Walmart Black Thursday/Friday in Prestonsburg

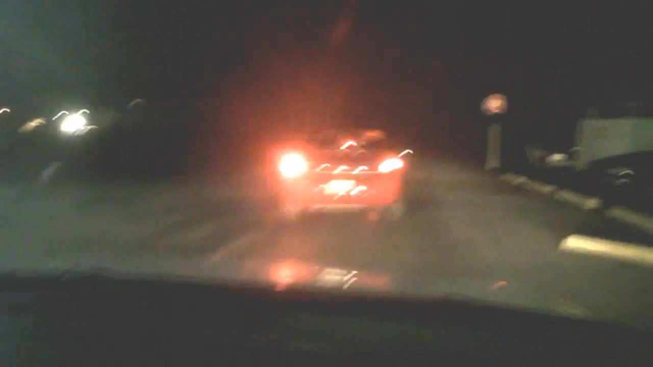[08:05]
I'm just trying to help you out, buddy. Can you imagine the people that actually walked up here? That's cute. That's what they're doing, though. They're parking under fucking Reno. I'm just walking up here. Now, fuck that. God damn. Well, they really want to get in on the deals, though. What about behind Walmart? A lot of people don't know about that parking area.
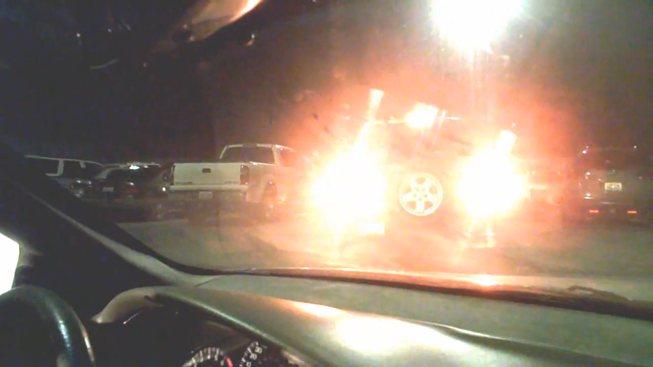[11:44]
Here comes somebody around. Oh, that's not good. You ran into the, uh... Move, move, move. Go ahead and start moving right now. Get out, buddy. Yep, this son of a bitch is going to try to come around you. He ain't going to come around me. I'd fucking drive his thing into the side of his ass if he did that. Yay! Woo! Yay! Woo! All right, boys.
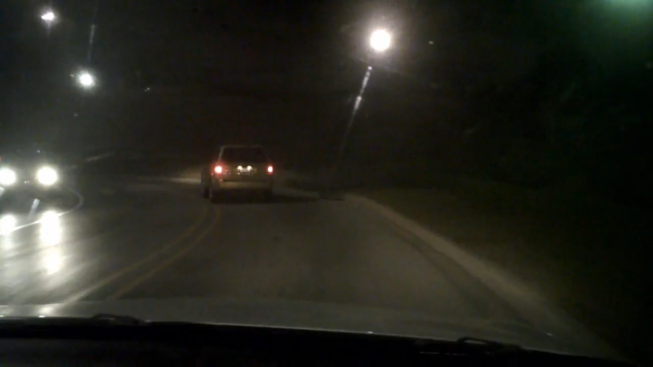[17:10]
walmart and paintsville bulls they go to walmart uh huh yes they can get about it too like big kentucky bulls let's be good i love how they did the walmart though you can't get across the big kentucky up here well what the fuck there's a cop parked in the middle of it he's going to make sure everybody's fucking following the rules and shit look at this shit god all right bulls
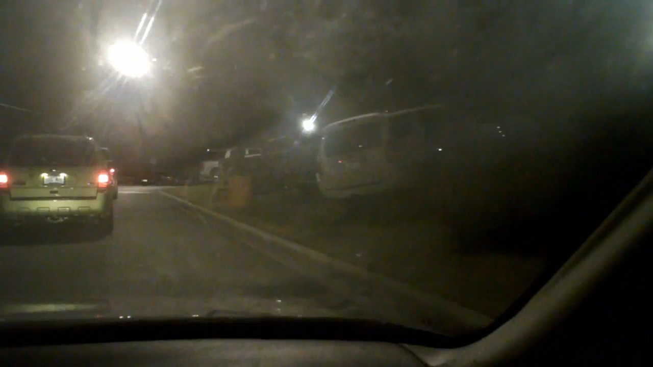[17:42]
people are parked like that can't be safe probably not but neither can camping out in front of fucking walmart and bass buying shit either people do that i want to make sure i get all good down this looks like this is going to be fun this is going to be a blast in the ass blast ass there's a spot right there if we want it fuck clean moor